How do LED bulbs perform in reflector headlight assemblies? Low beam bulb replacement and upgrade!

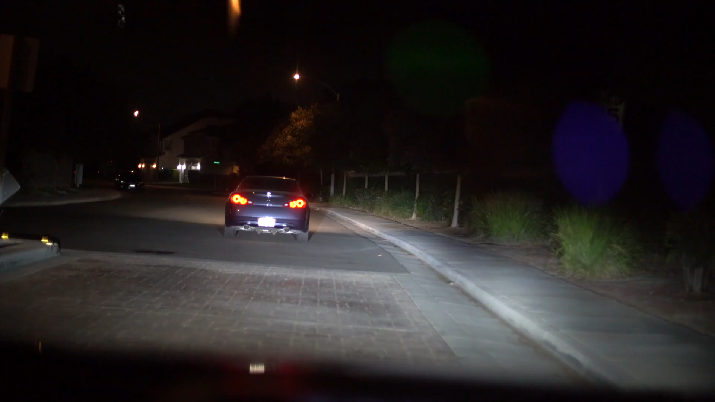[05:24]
to the street with halogen lights I can not really see the house at
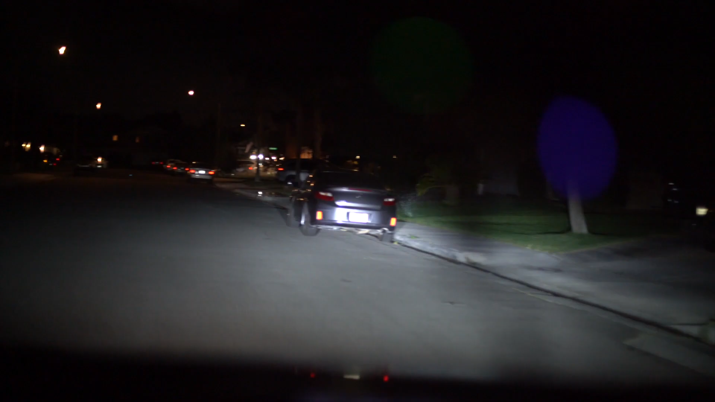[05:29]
the end but with the Oxido LED lights I could see my neighbor's garage
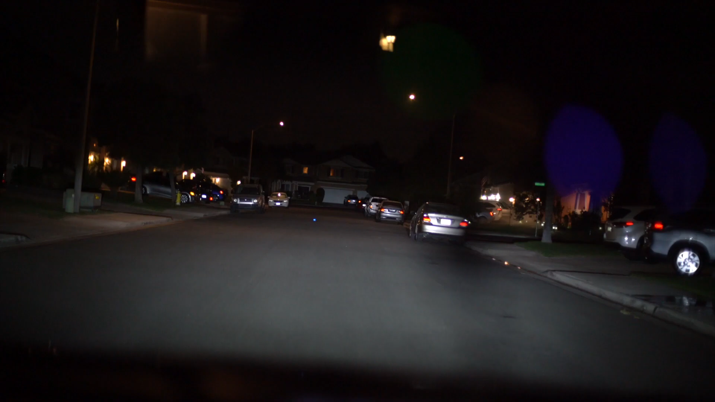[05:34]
as clear as day driving down the street so it is mind-blowing how bright the Oxido lights are